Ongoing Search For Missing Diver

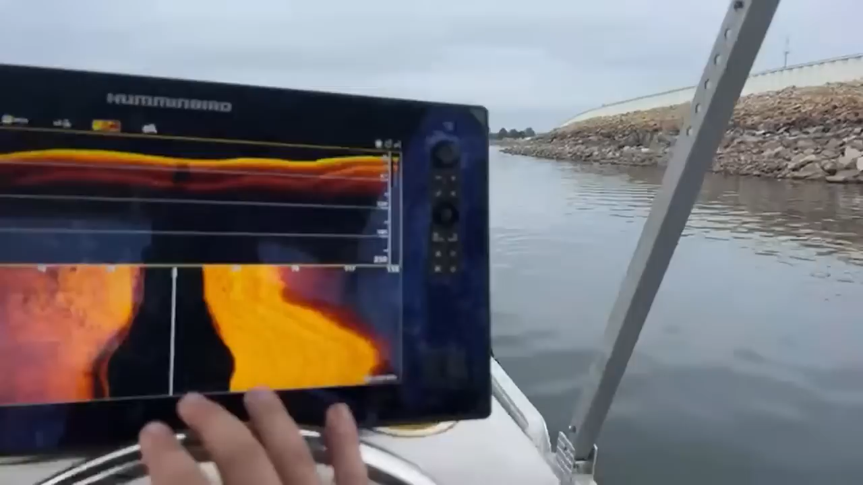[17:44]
I mean, there's some stuff over here.
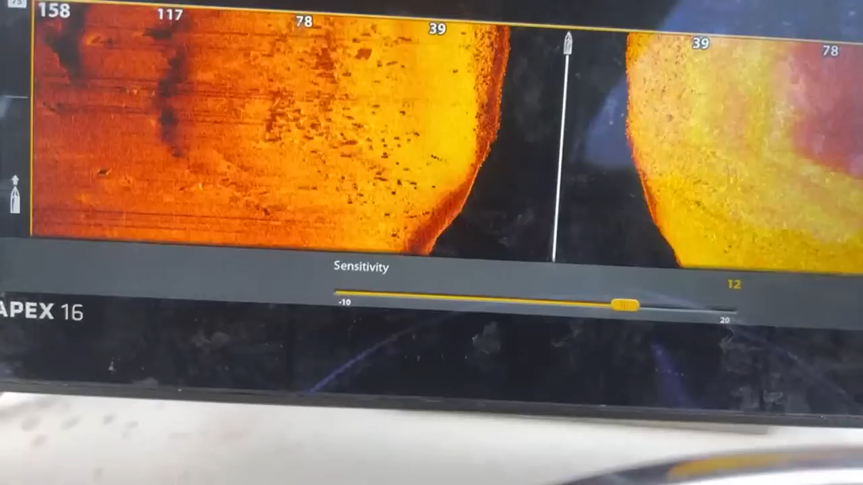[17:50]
There's something right there.
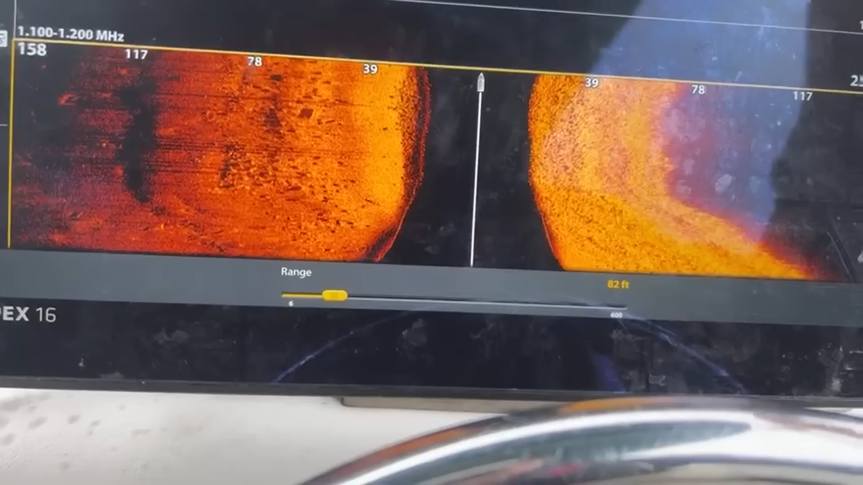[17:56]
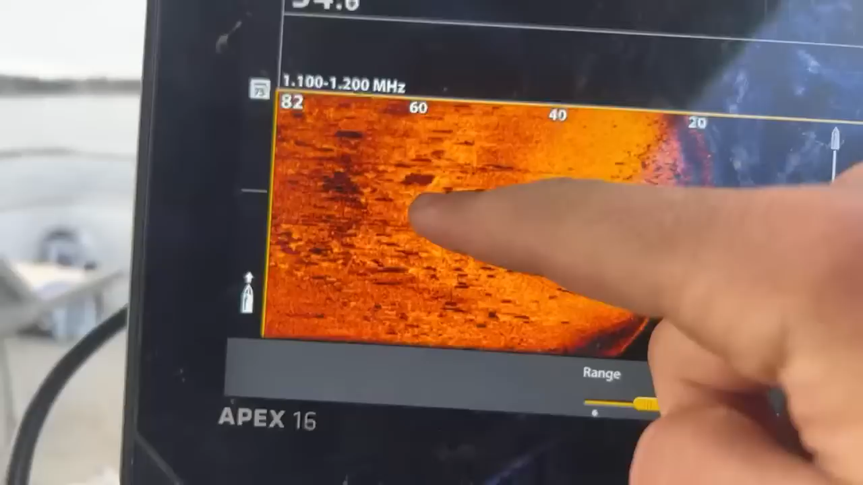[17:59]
I mean, that was casting kind of a bigger shadow. That might be something interesting to go back over.
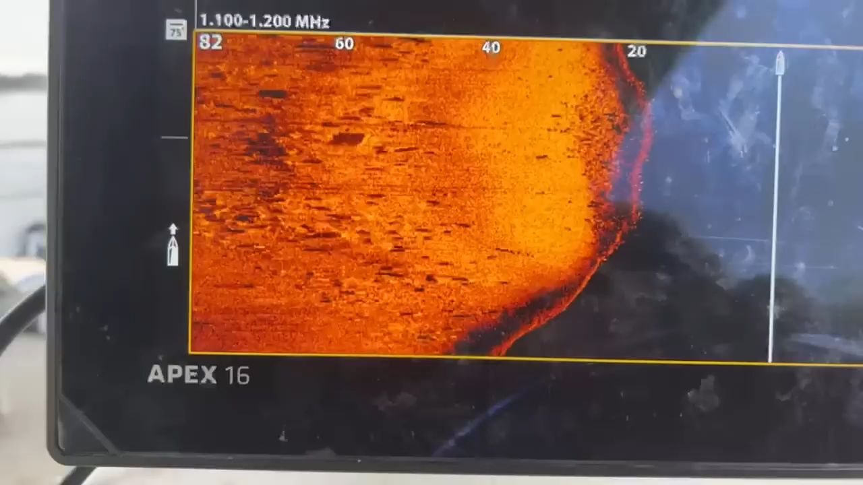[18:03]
I mean,
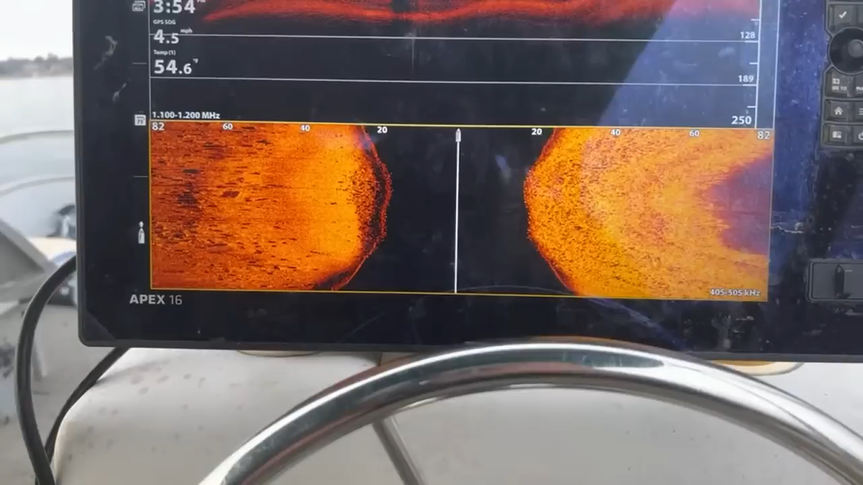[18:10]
On screen: speed 4.5 mph
that was casting kind of a bigger shadow. No, I don't believe air tanks are magnetic. Unless they're steel.
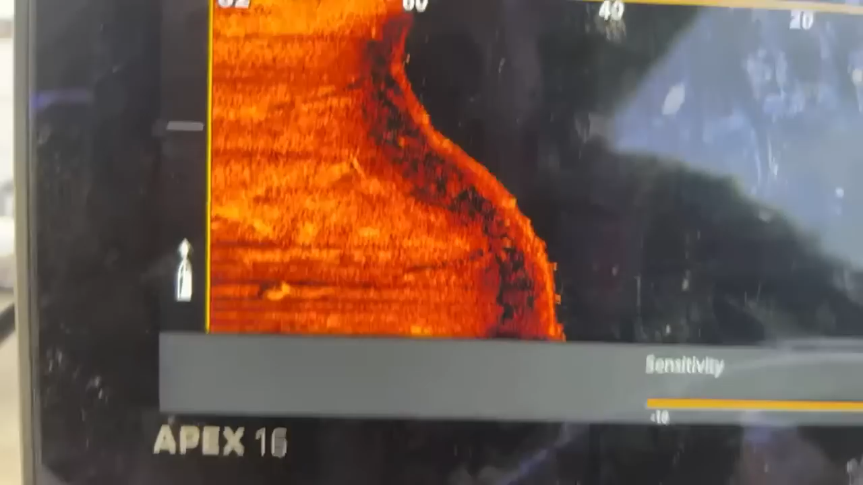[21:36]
I mean, you can kind of see outlines of, like, some logs and limbs and stuff in here. But I just... I don't know.
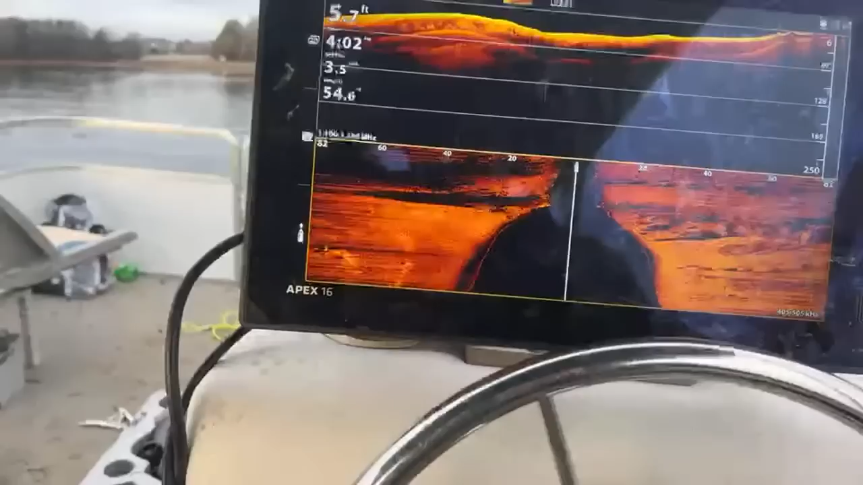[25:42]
On screen: depth 5.7 ft
Yeah, it's only four, six feet. Yeah, the water's really low. Wasn't quite paying attention.
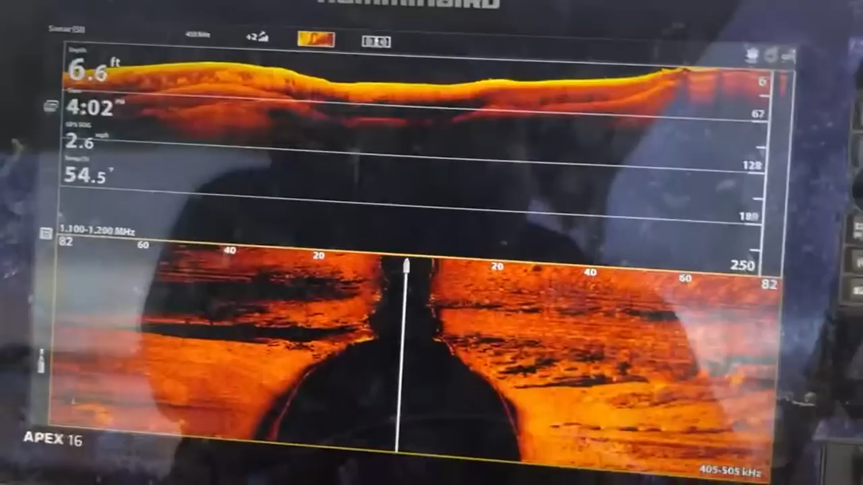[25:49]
On screen: depth 6.6 ft, speed 2.6 mph
We almost hit rock bottom. The clarity is actually really good.
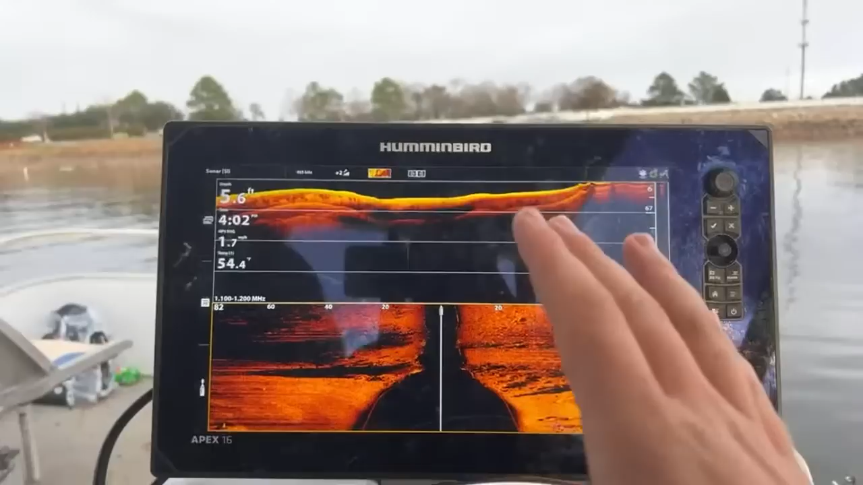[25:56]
That's the thing I was going to say. Because it's kind of colder. And the water's really low. The clarity is good. I could see with my drone.
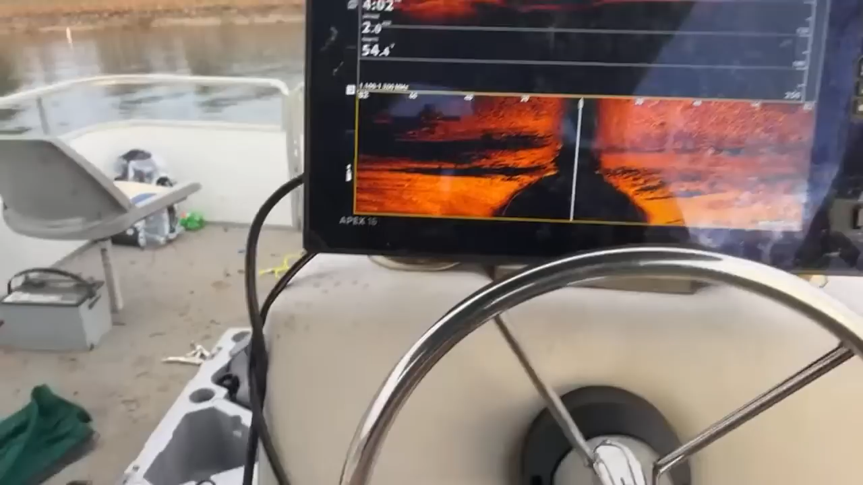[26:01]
I was using my underwater drone. And I could see. So, I mean, I might put out a video here.